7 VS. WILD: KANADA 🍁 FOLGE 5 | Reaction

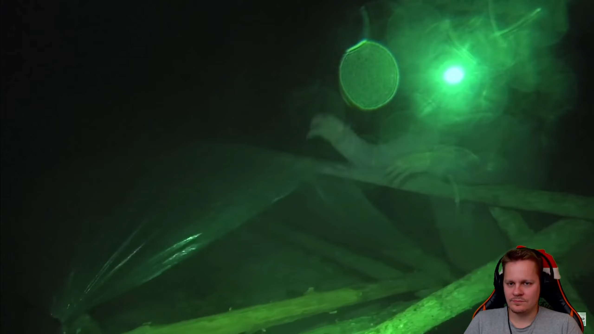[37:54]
Und diese Wolke kommt halt hier rein und dadurch regnet es dann auch von den Bäumen ab, weil es jetzt überall niederschlägt, sag ich mal.